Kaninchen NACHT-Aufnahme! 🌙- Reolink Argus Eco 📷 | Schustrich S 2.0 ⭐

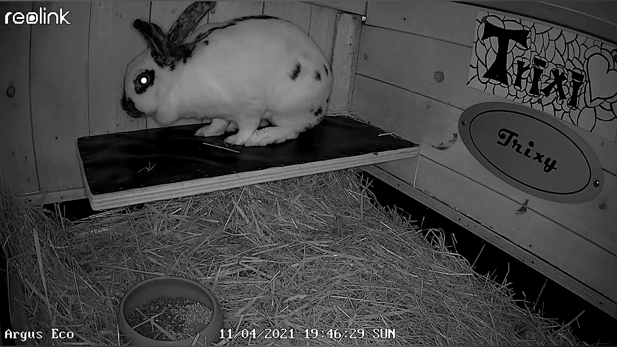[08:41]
hier sieht man die trick sie in der nacht 19 uhr 46 man kann auf jeden fall die zeit irgendwo hier ins bild verschieben ich habe es ganz unten mittig gemacht dann haben wir links der kamera name argos echo und links oben ist dann die firma reolink
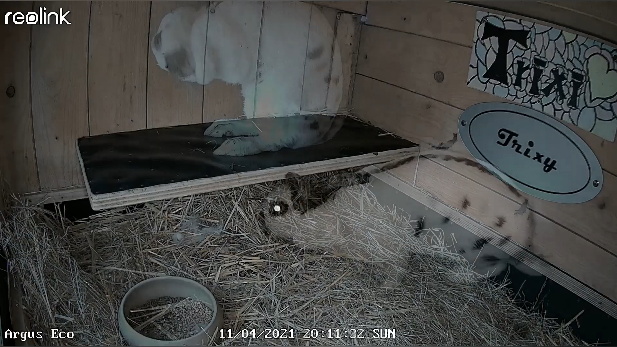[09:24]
hier ist es wieder abends 20 uhr 11 hier guckt die trick sie gerade unter dem brett irgendwas die war nämlich schein schwanger und hat nest gebaut hier hat es leider wieder kaputt getrampelt jetzt wird sie nach oben springen die kamera hat auf jeden fall sehr sehr gute arbeit geleistet bin echt mega zufrieden wir werden noch viel mehr sehen sehen dann gleich